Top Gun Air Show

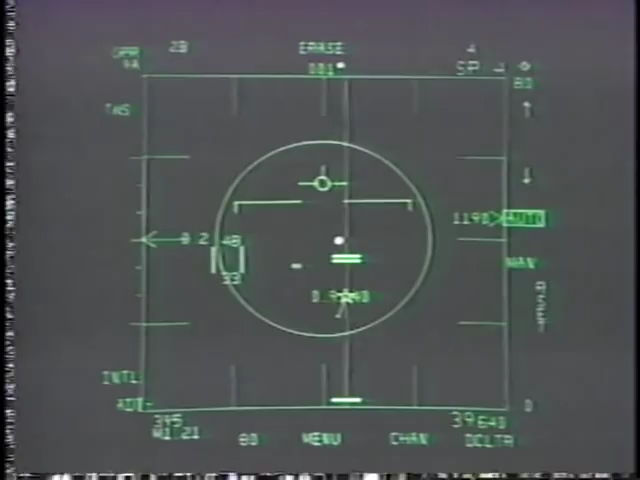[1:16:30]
Capping the versatility of the cockpit is an advanced heads-up display, which is the primary flight status display.